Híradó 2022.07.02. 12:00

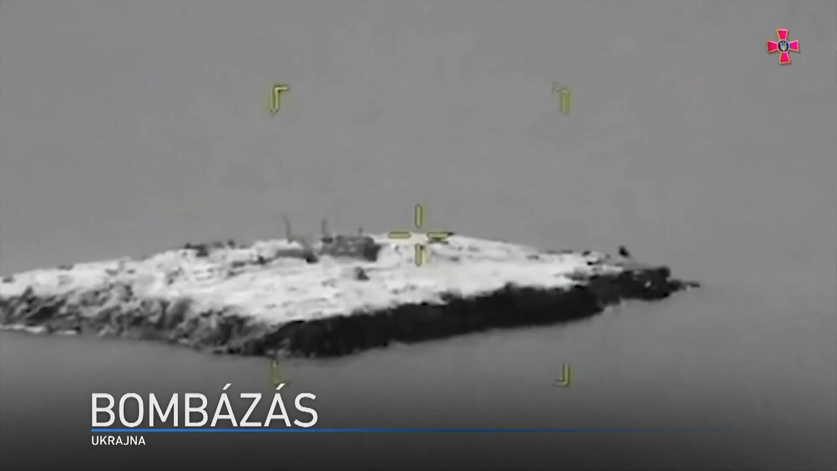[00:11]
Nem hallgatnak a fegyverek Ukrajnában, helyi források szerint az oroszok foszforbombákat dobtak az egyik szigetre.
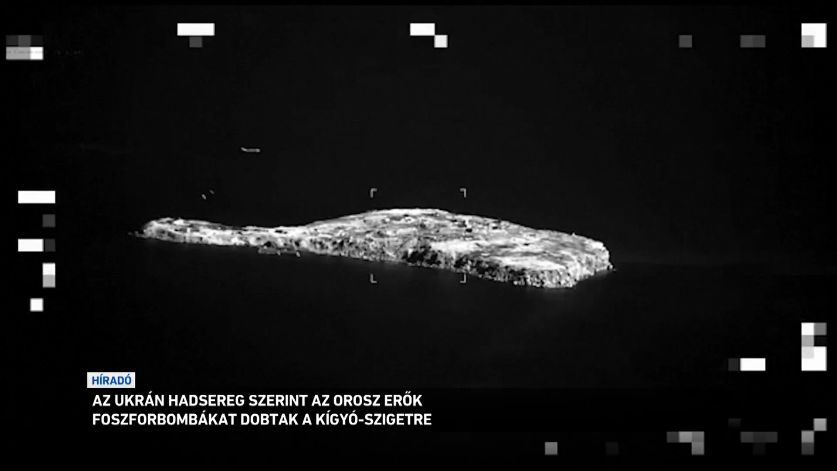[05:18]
Moszkva azt állítja, kivonulásával bizonyítja, hogy nem gátolja az ukrán gamonával teli hajók mozgását.
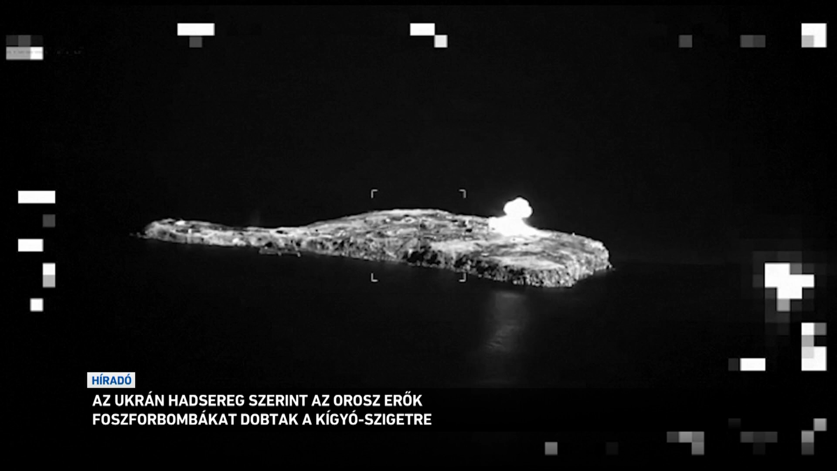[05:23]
Kiev szerint azonban támadásaikkal űzték ki az oroszokat a szigetről.